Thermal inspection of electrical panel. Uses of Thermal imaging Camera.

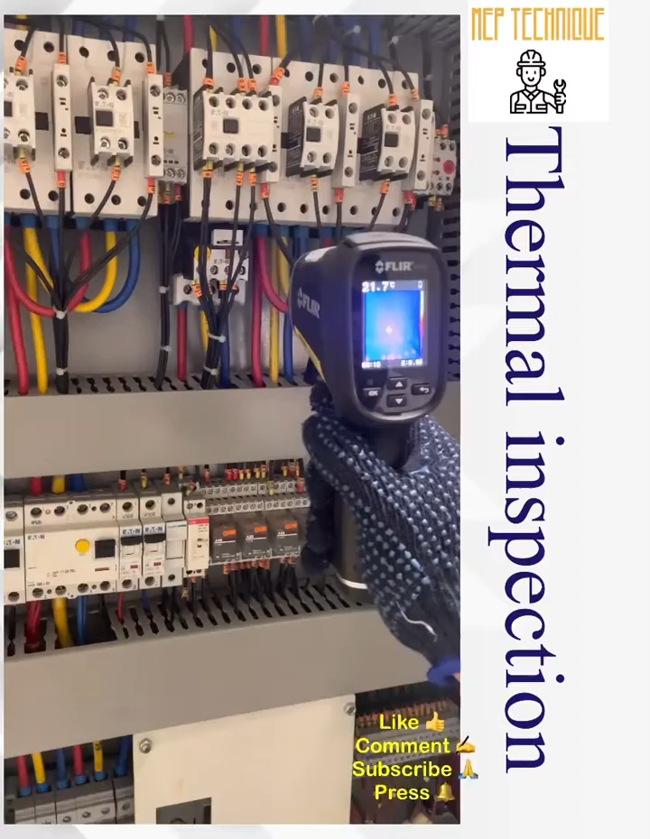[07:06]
actually we need to check why there is a hot spot it's a false or it
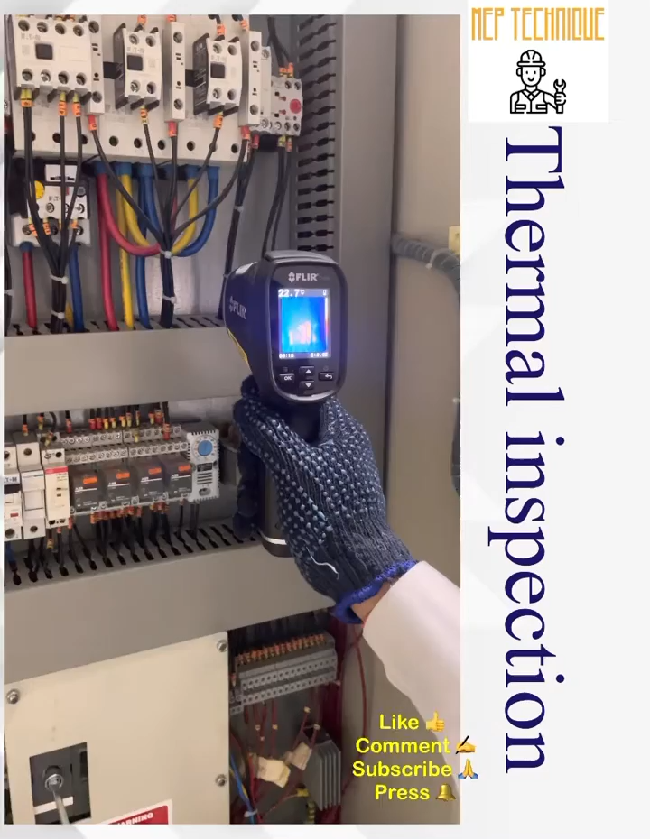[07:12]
is actually hot spot we have to concern about the temperature so is there any temperature
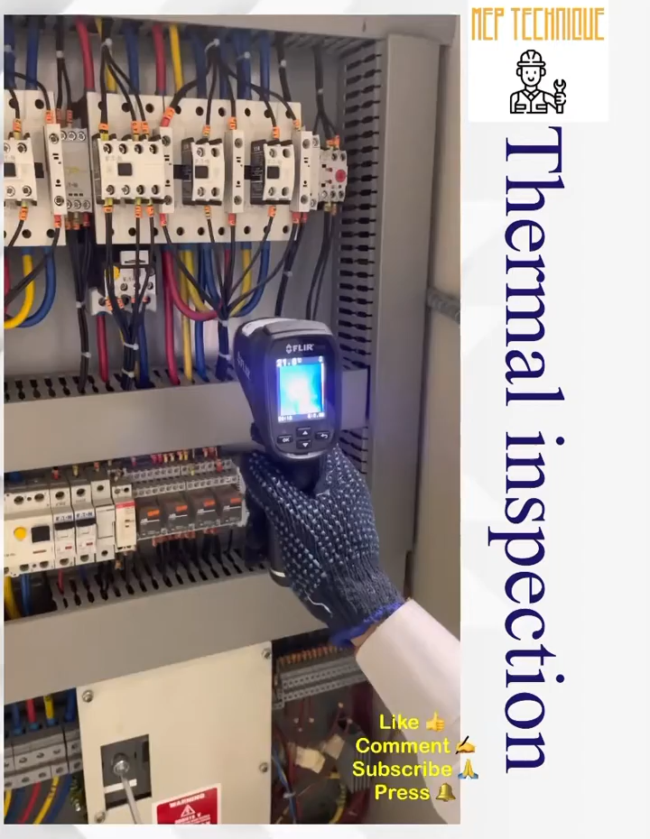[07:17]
differences no because the emission temperature is 20 and the temperature is
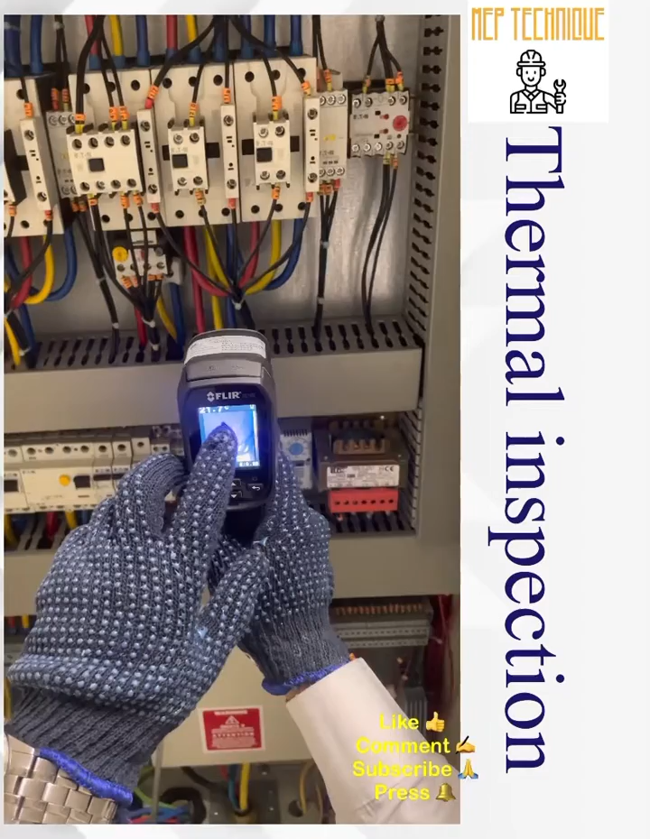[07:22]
21.7 degree celsius so that means i think this is a false data so we need to ignore it then we will i think this is the reflection from
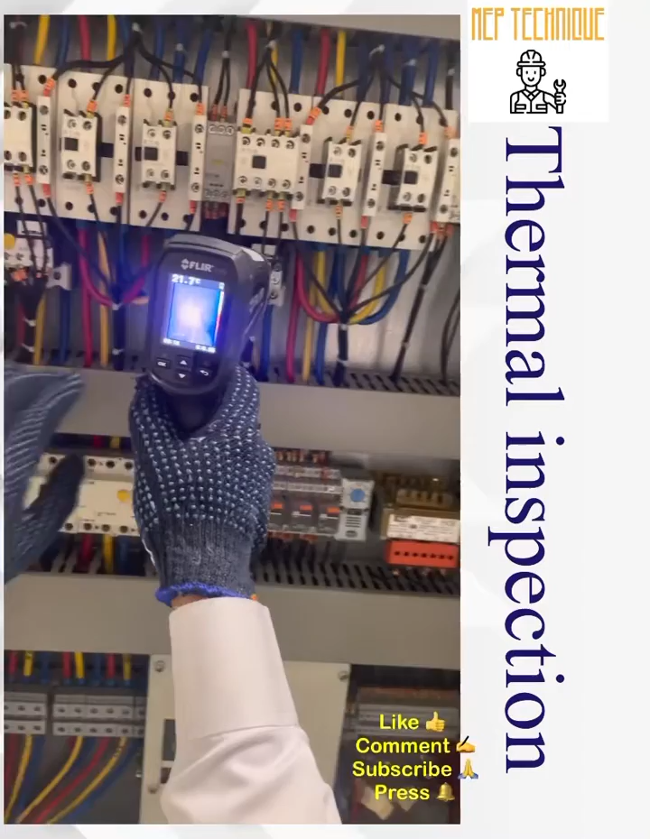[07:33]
the aluminium background okay because as i told you this is a shiny materials so it's not actually a problem then we will move to
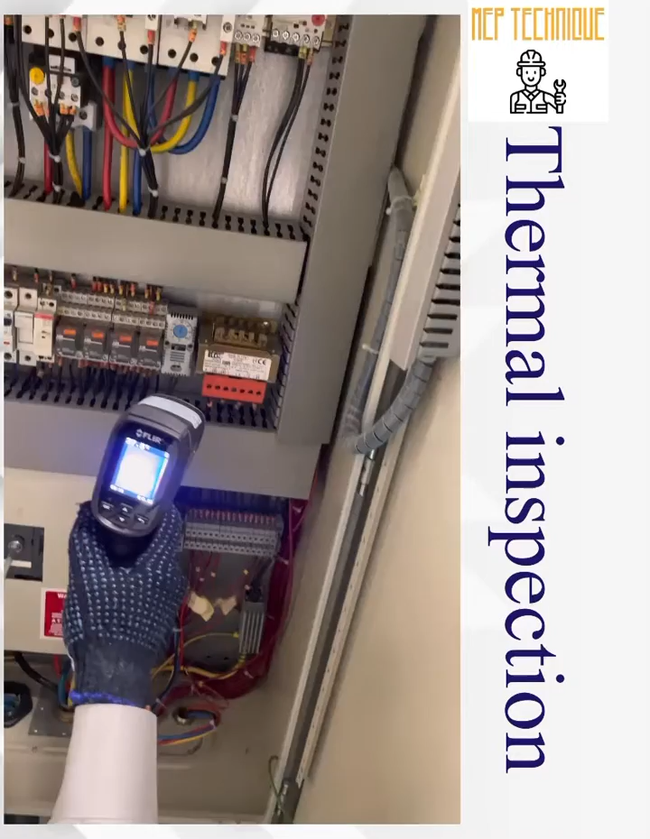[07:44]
yes there is something high temperature okay so there is high rises of at least five to six degrees celsius because we said the emission temperature 22 degree celsius and there is a temperature of 28 okay so let okay so you
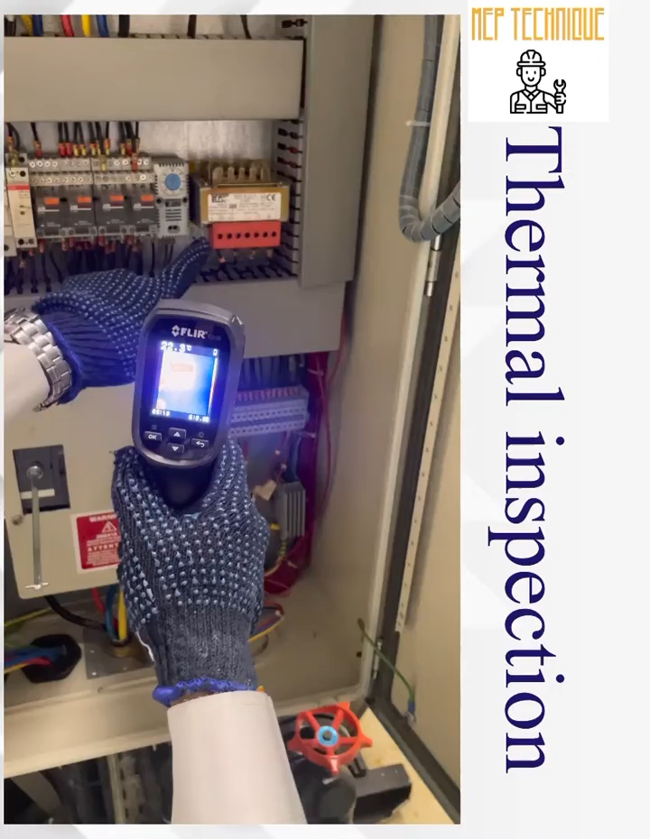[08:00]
can see this is a transformer that's why there is a high rises of temperature it's not a big deal okay so it's a normal thing then one by one relay these are the pla relay
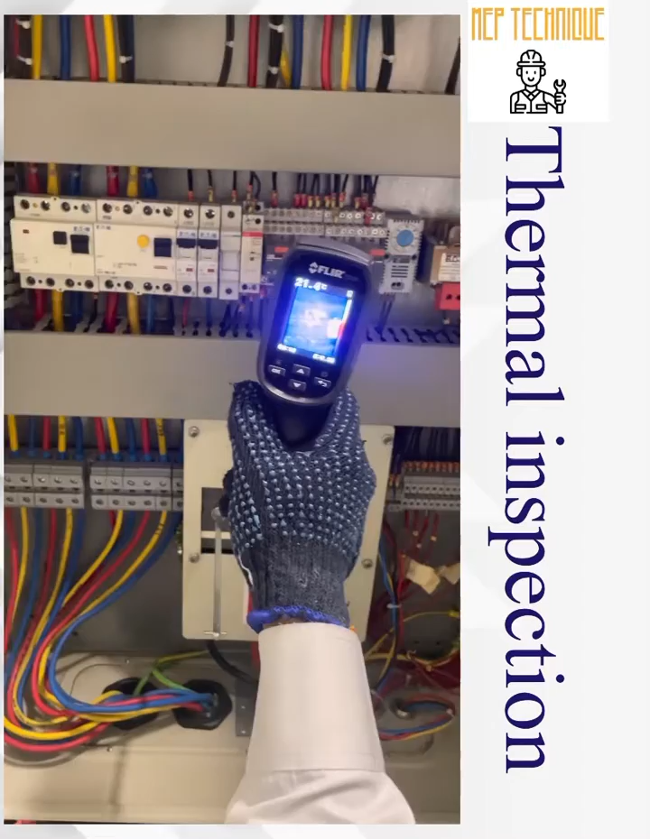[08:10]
no there is nothing no there is no temperature rights there is no temperature rights
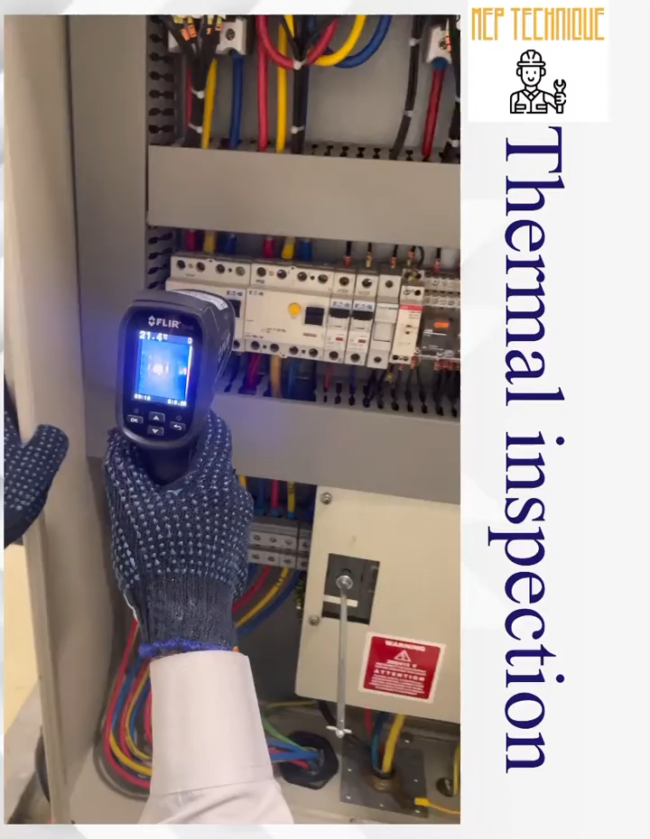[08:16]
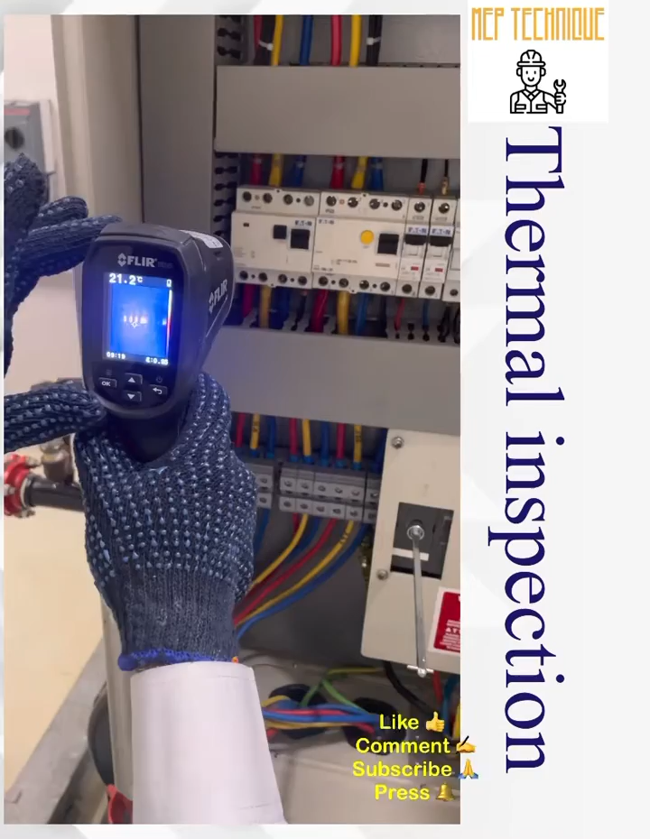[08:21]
On screen: spot 21.2°C
okay so now we'll move to the connector
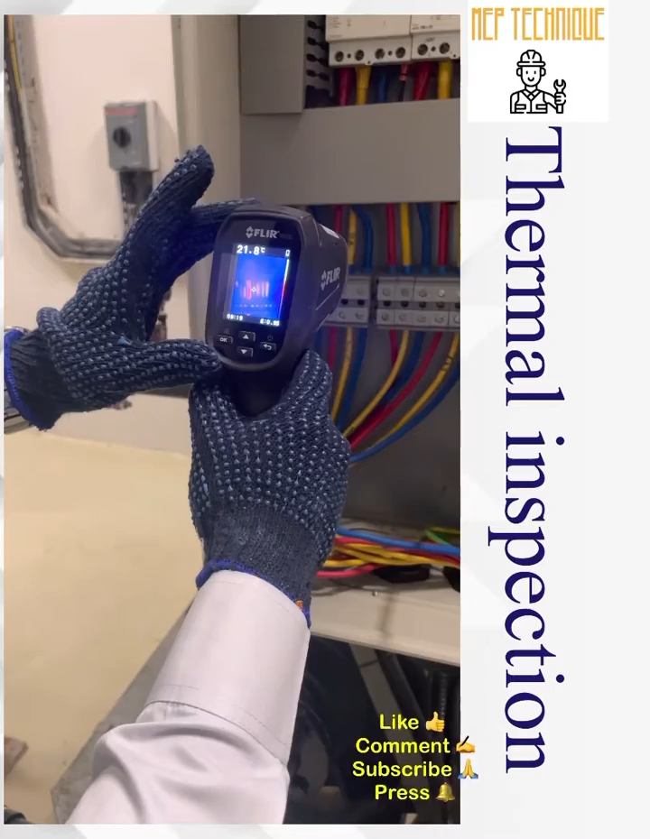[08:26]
so these are the connector you can see here okay there is something
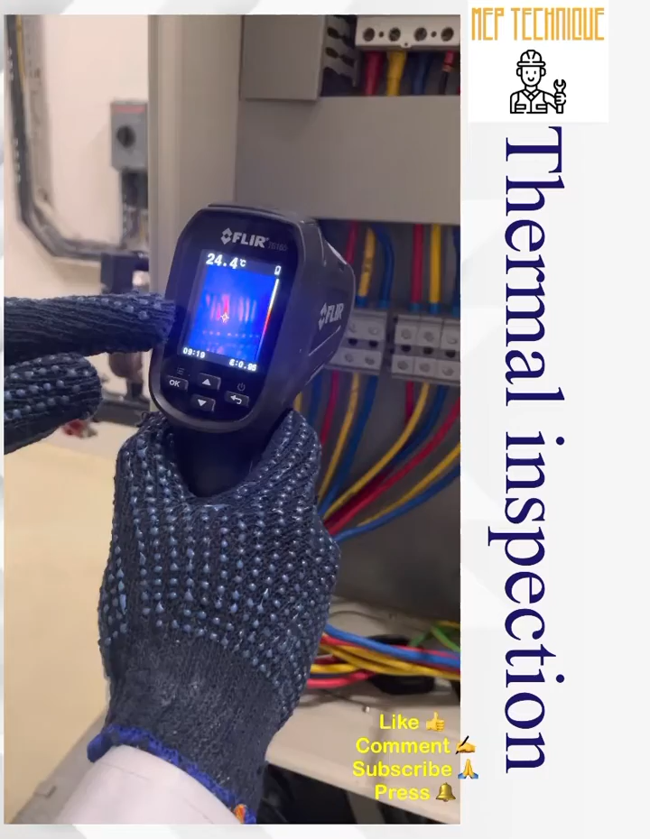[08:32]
On screen: spot 24.4°C
something 25 degrees celsius
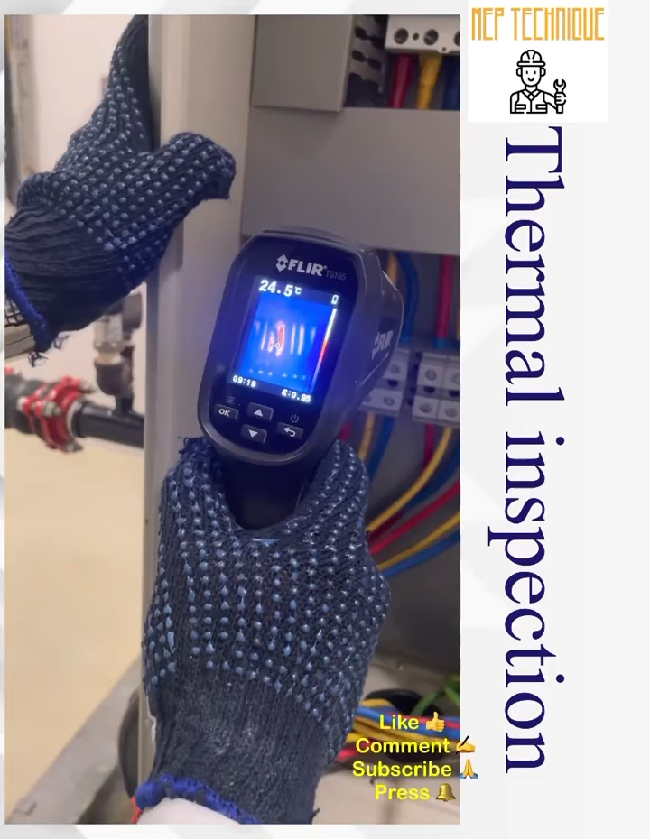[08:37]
On screen: spot 24.5°C
okay so i think yes we found one fault here there the rises of three degrees celsius
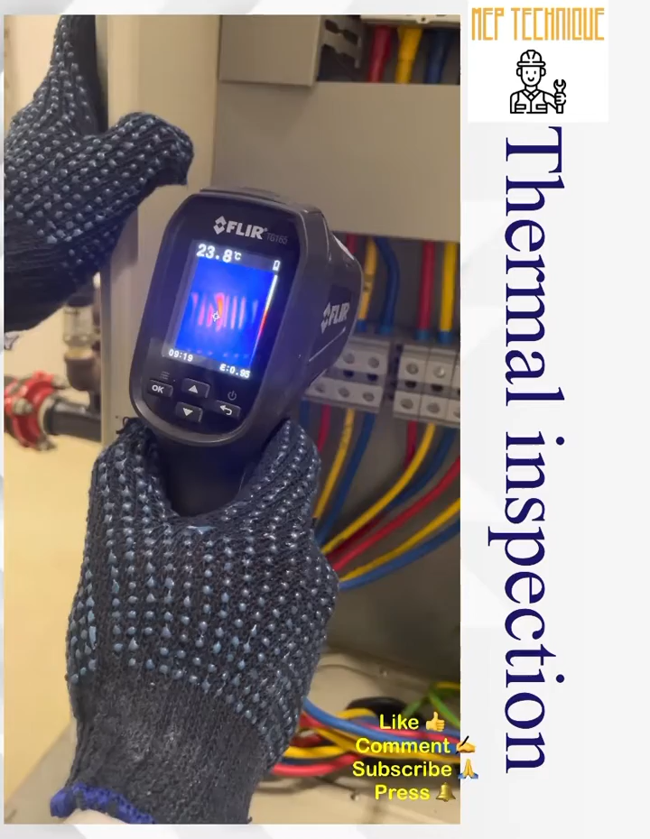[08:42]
On screen: spot 23.8°C
four degrees celsius in one of the cable okay so this r phase